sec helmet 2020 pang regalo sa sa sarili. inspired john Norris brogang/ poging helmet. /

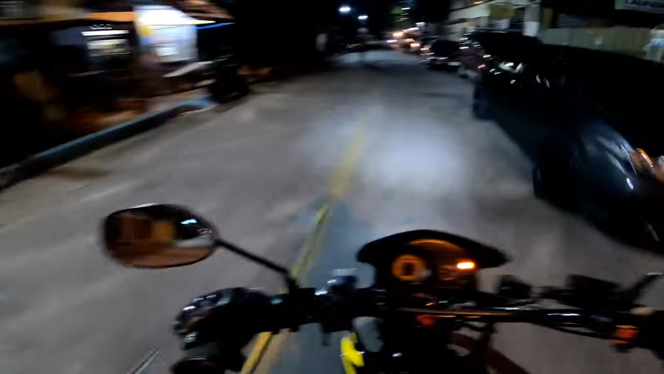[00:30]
Pupunta tayo ngayon ng Pasig. May kukuhanin tayong motor. Pinapakuha sa akin dito ni Kuya. Yung settings ko paggabi, na-adjust ko yung settings sa GoPro.
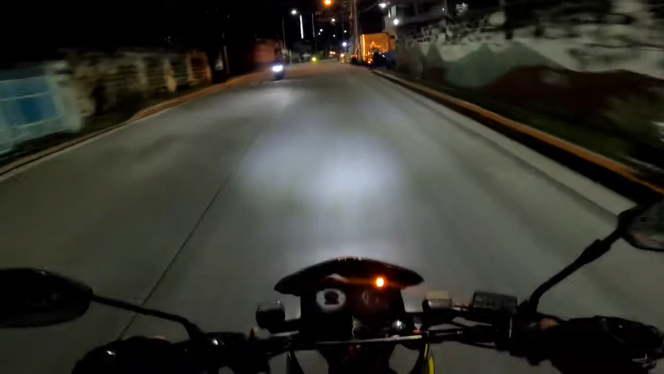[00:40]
Bale, ang ano niya, evening, di ba? Naka-ano siya, naka-plus 1. Eve plus 1. Yung settings ko kasi. Para pag normal lang kasi, pag zero, ano eh. Sobrang dilim. Mahina yung low light ng GoPro Hero 8. Di katulad ng Hero 7. Wala kasi ano.
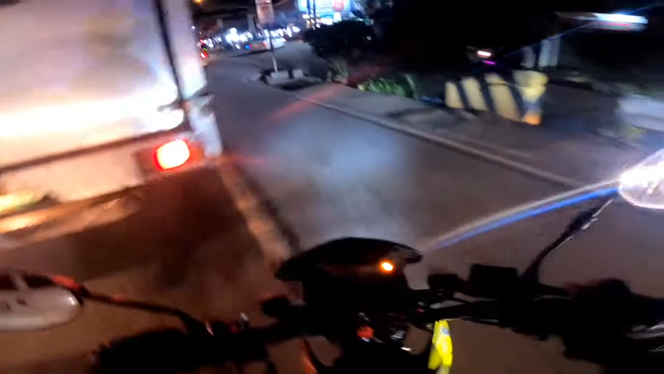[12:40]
Okay, guys, grabe traffic dito, guys.
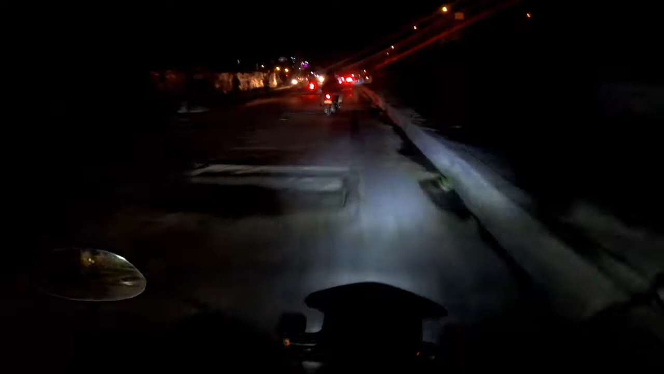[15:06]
Uy, kawawa yung motor ko dito. Kanan lang tayo. Parang walang lakas yung motor ko. Parang kasi makina na ito eh, pero mabilis tumakbo.
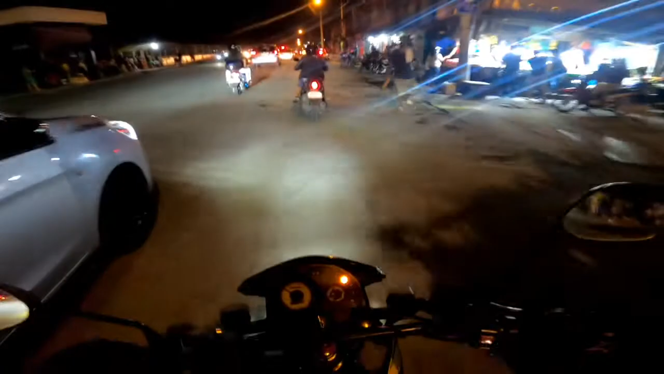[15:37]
Oh my god, baka may ano yan, kuryente, mga kuryentehan tayo dyan. Diretso lang ako kasi medyo ako na yun ah. Dito na tayo.